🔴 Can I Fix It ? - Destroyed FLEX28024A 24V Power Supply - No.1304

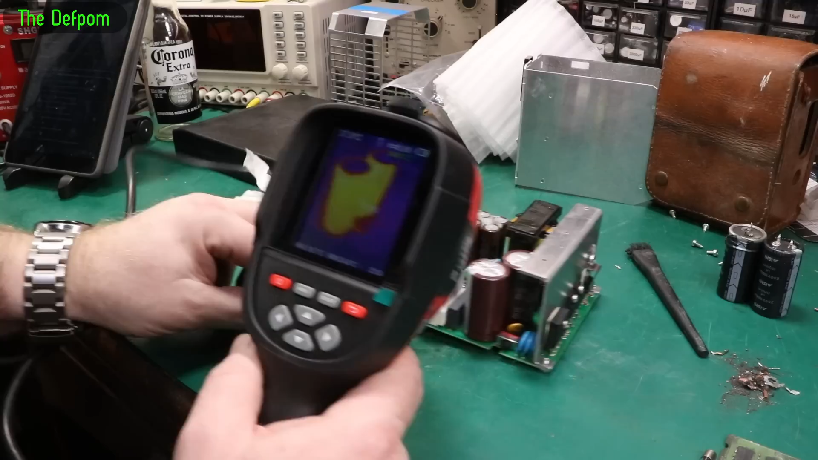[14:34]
That's concerning. Those two caps I put in are showing as being really hot.
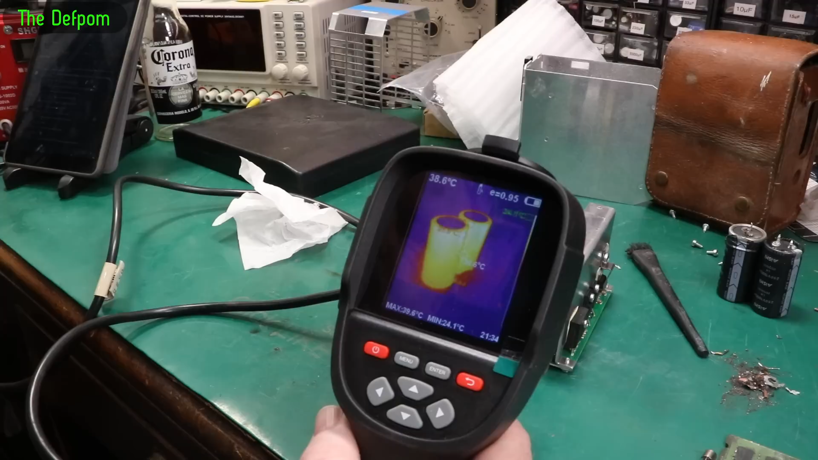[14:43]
Now question is. Did I do something stupid and put them in backwards? Did I? Did I put those in backwards? In fact if both caps are getting hot.
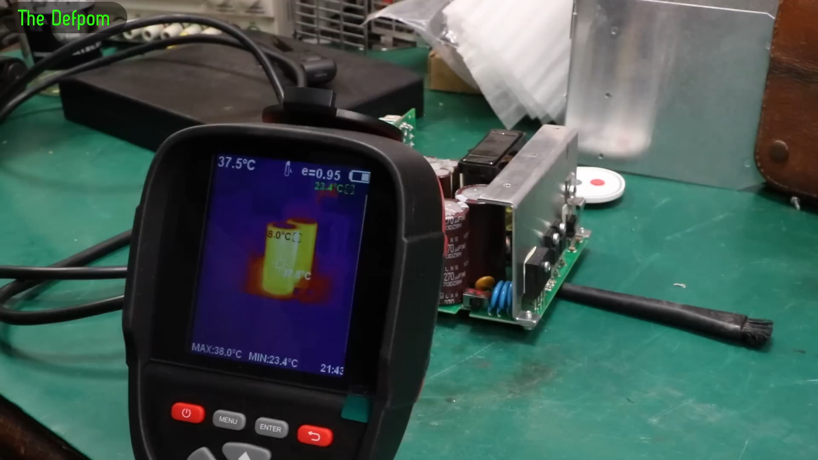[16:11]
On screen: spot 37.5°C, max 38.0°C, min 23.4°C
I should absolutely plug the plug in. Why is there no power? Yeah. Okay. We'll do this again. Starting at 5 volts. There we go. Bring it up. So 37 degrees is where it's sitting at right now. From the previous heat. So I've got 30 volts. I've got no power going in. To speak of.
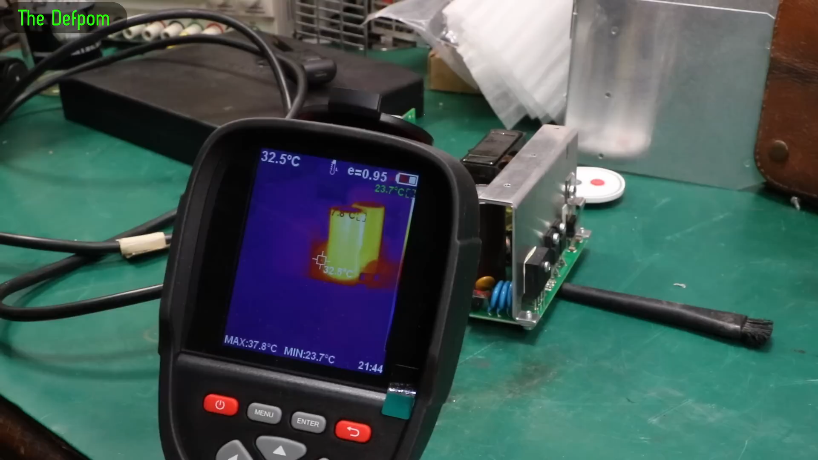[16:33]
On screen: spot 32.5°C, max 37.8°C, min 23.7°C
50 volts going in. Still no power. Nothing getting particularly hot in there is there? There's no power consumption. 80 volts going in. 90 volts. I saw a little surge just then. 100 volts. No power consumption. So a little surge again. When I'm putting the voltage up seeing a little surge. But it's probably the capacitor is absorbing the power. 140 volts. 160. We're now drawing half a watt. 160. Let's have a little look. Nothing's looking horrendous so far.
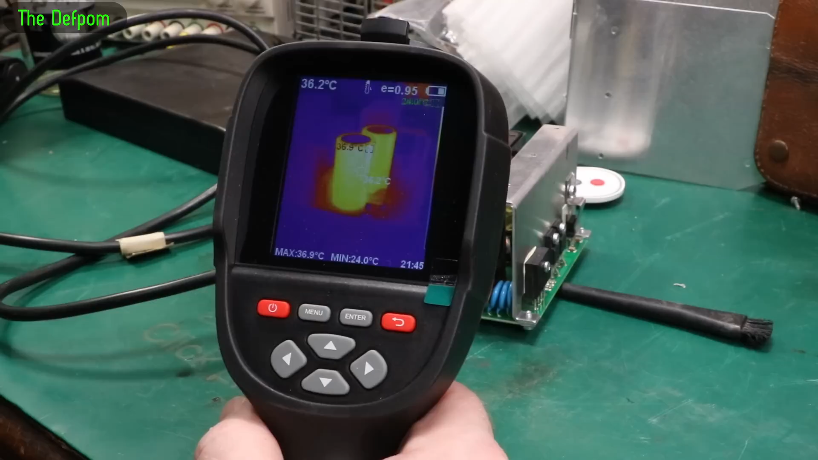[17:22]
On screen: spot 36.2°C, max 36.9°C, min 24.0°C
210. It's putting out half a watt. We're basically operating voltage now. And we're looking good so far. It's sitting there at basically 400 milliwatts. OK. Let's go up to 230 volts. It's putting out 600 milliwatts. Yeah. That's not looking horrendous. OK. Let's see if there's an output power.